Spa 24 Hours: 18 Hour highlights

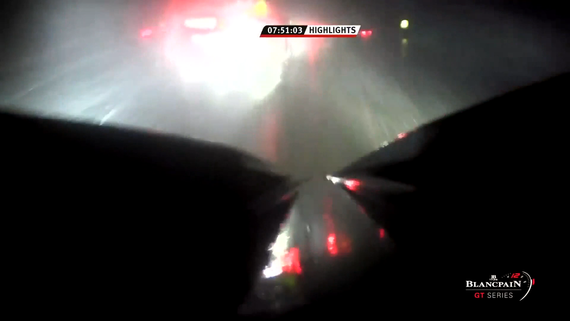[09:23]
The weather set in about two in the morning, getting wetter and wetter.